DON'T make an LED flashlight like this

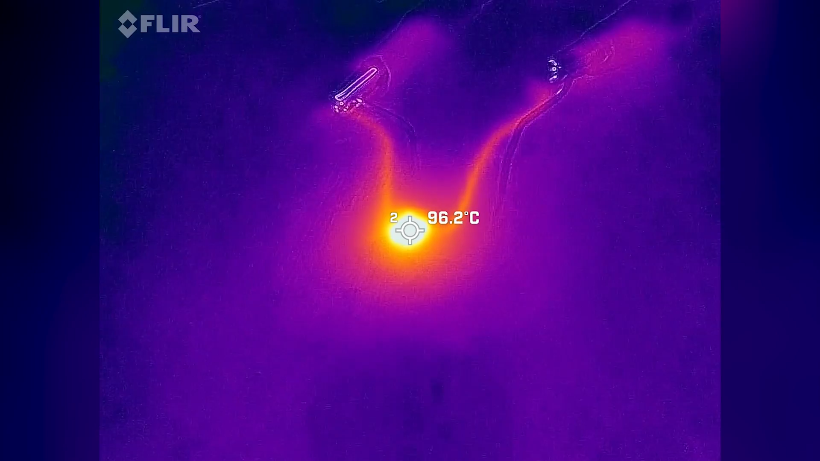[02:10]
On screen: spot 96.2°C
After five minutes, it reached close to a worrying 100 degrees.
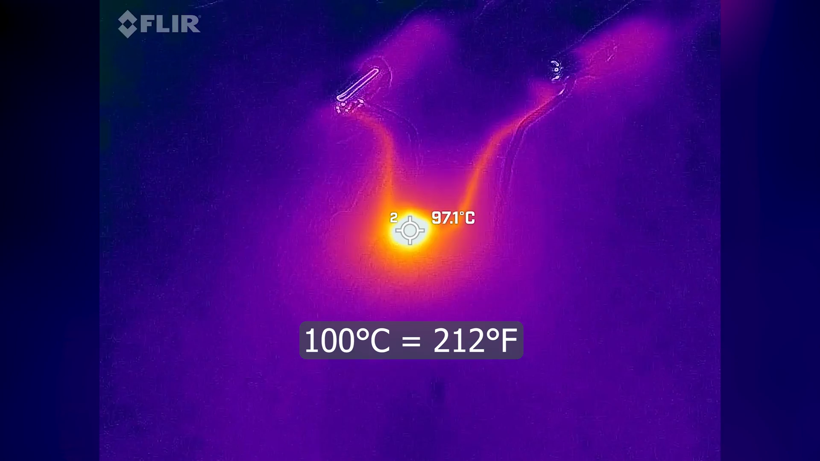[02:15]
On screen: spot 97.1°C
The LED with the heat sink is also getting warm, but it settled at around 60 degrees.
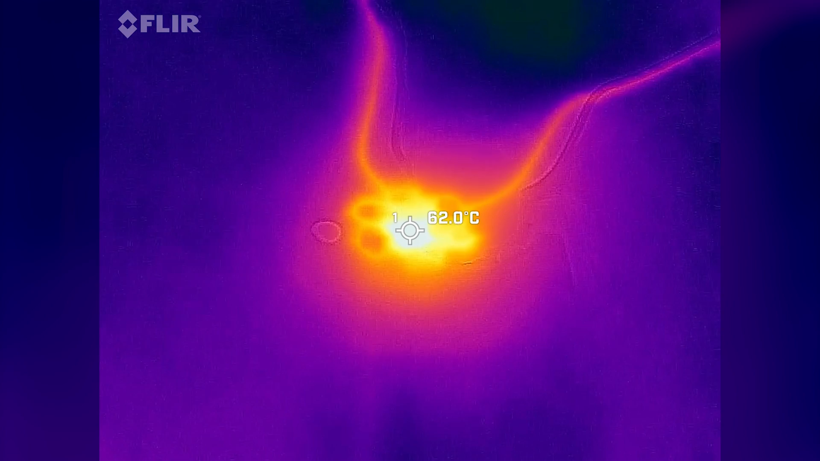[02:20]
On screen: spot 62.0°C
Not ideal, but much more acceptable. Since heat is bad for LEDs, you should always use a heat sink, especially if you're dealing with more than a watt of power.
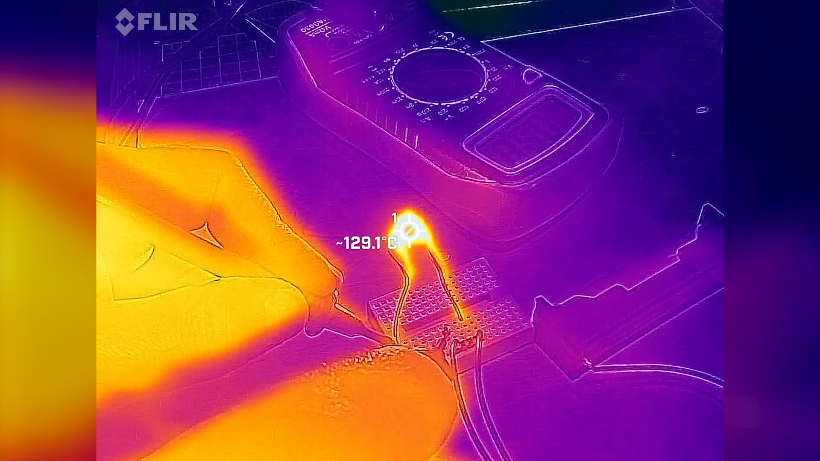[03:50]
After a few minutes, I can smell molten plastic and the temperature of the LED is way beyond any safe limits. If you take a closer look, you can actually see the plastic over the LED is melting.